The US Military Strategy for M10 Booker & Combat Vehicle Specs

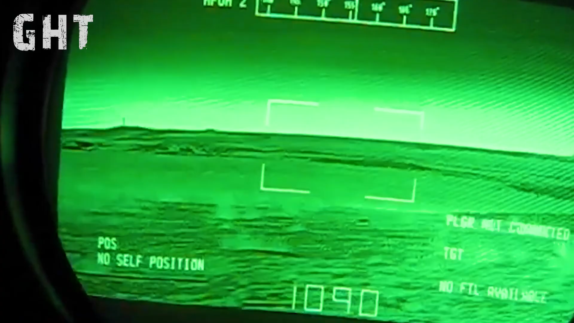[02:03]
which allows the commander to identify targets for the gunner.
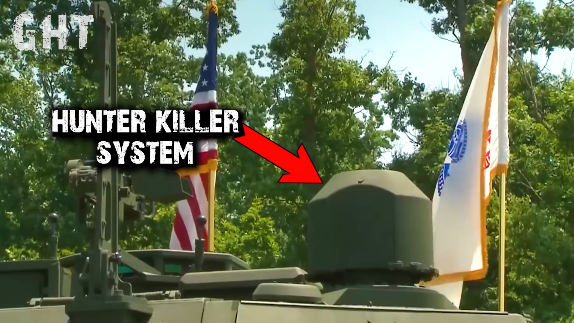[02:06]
The gunner then pushes a button for the turret to automatically rotate and track the commander's next designated target.
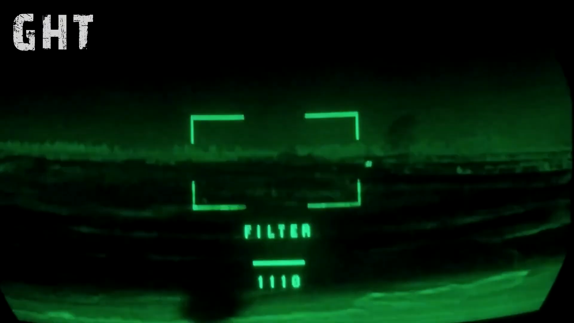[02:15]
The Fire Control System incorporates thermal imaging,